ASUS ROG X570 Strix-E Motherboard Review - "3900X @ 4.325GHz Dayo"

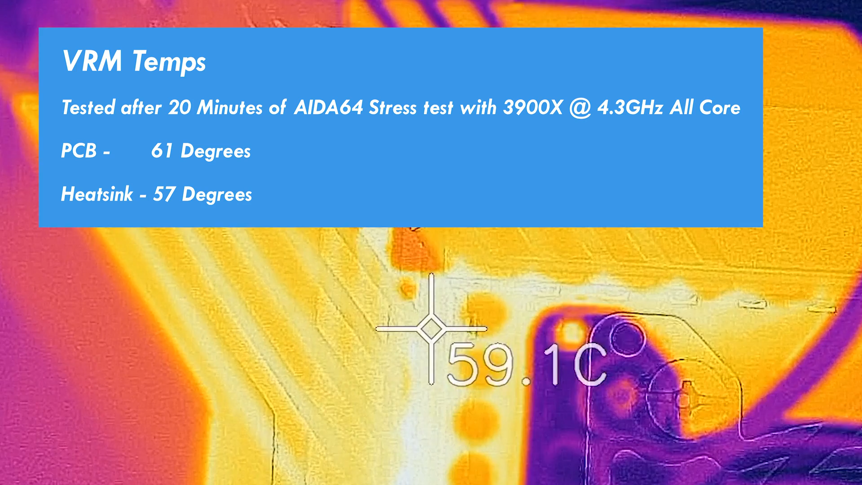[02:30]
On screen: spot 59.1°C
And when we look at the temperatures, we've got here 61 degrees max with the IR camera on the PCB itself, and that extended over to 57 degrees on the heat sink, which weighs in at roughly 200 grams. And if you want to keep things even cooler, which you absolutely don't need to in this case, then you could put over an active fan over that, and it will do a good job of dissipating heat.